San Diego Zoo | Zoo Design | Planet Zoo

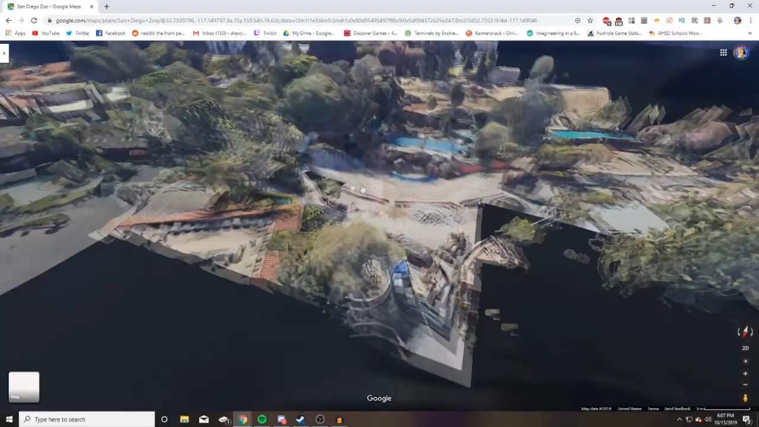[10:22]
back out we can kind of see how it goes down into a bowl right so that's uh kind of shows you a